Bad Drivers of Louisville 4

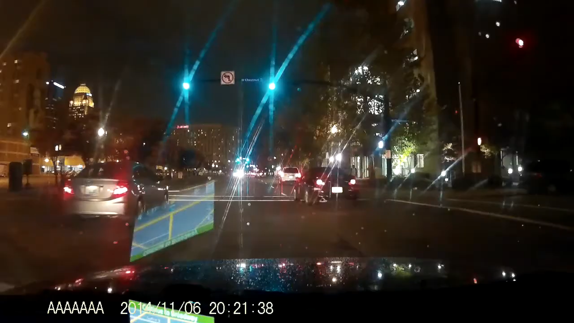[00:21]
Alright. What is the guy doing? 10.2 miles. Turn right on West Liberty Street. Come on, man. You were all speed racer earlier. Where's right? The speed at? What a dick. Oh, there's someone in front of him. Well, what the fuck is that guy doing? He took forever to realize that I can't drive that lane.
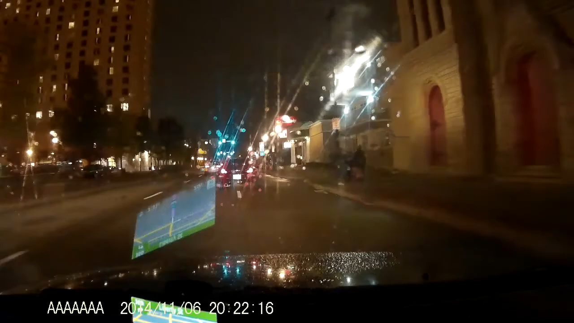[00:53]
Turn right on West Liberty Street. So come in, baby.